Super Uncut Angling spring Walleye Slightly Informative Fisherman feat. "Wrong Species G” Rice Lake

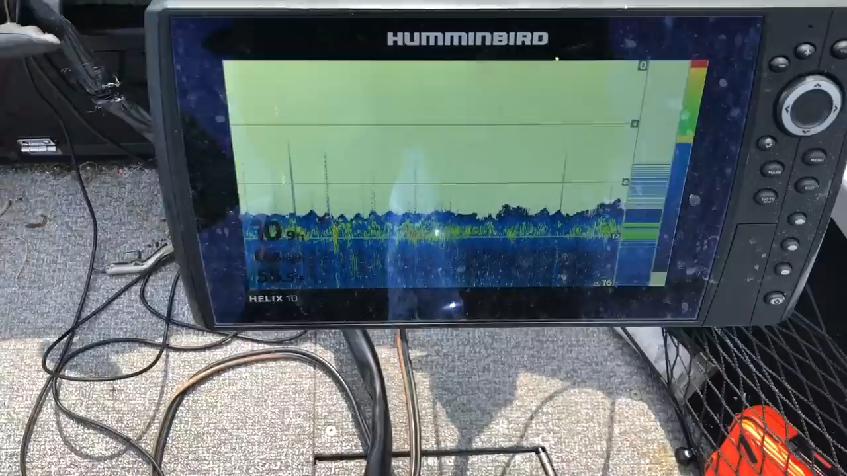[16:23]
so you can see just there's not much weeds as soon as i go to the right the weed line is normally there i'll just get that let's see it come up here the bottom
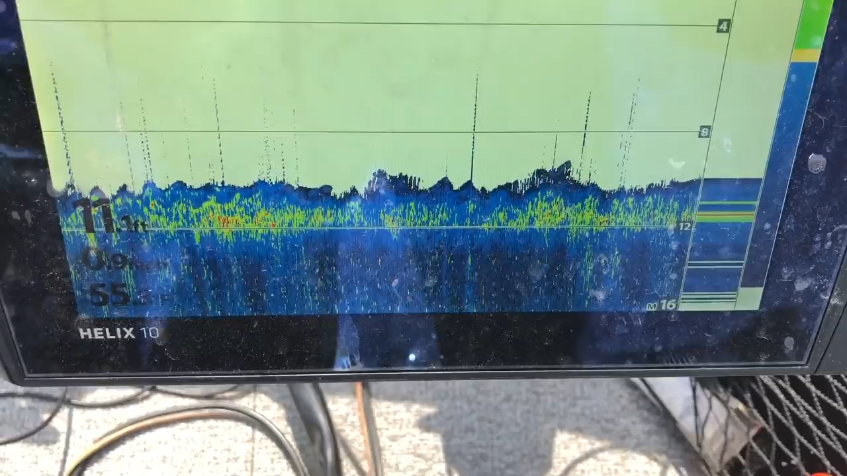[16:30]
the bottom color change the weeds start to grow you'll see that a little bit more red and green different
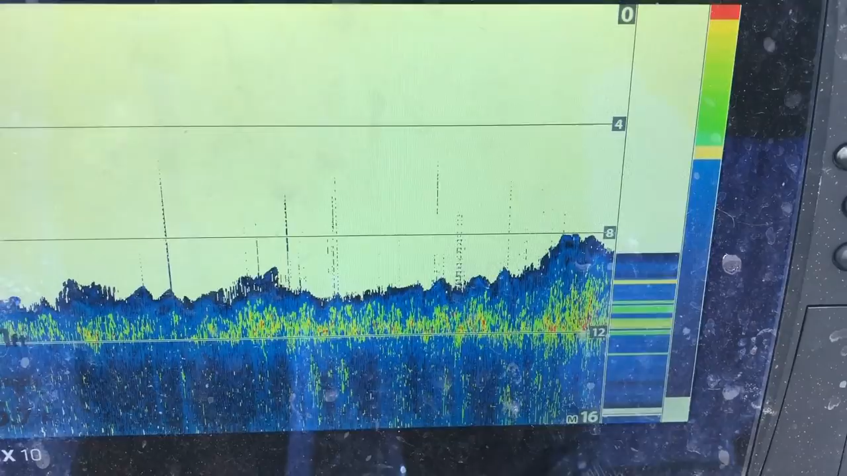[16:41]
weed there's the break and that's all it is that's a subtle break right now because the weeds aren't up weed will
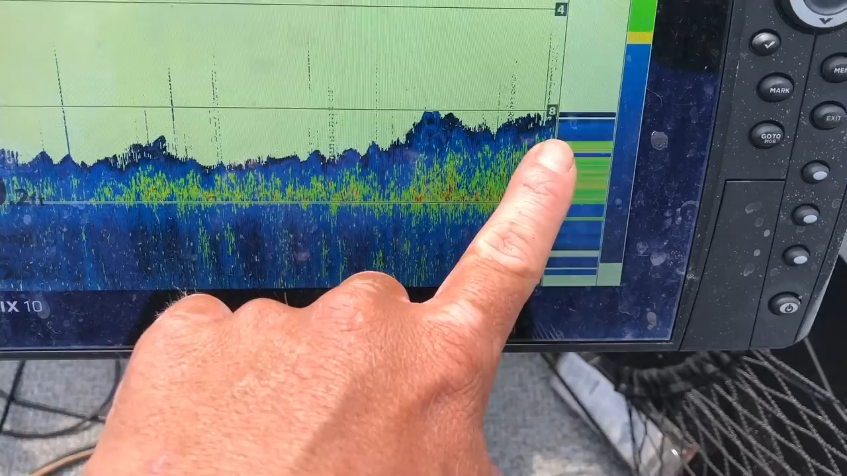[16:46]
just start to grow and it'll just get a little bit more fresher and that's where it's happening right there
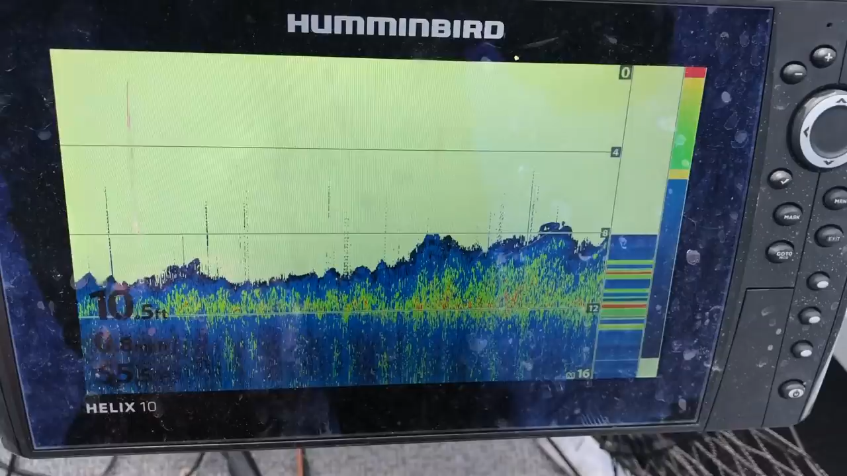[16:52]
it's right that subtle that subtle area there cool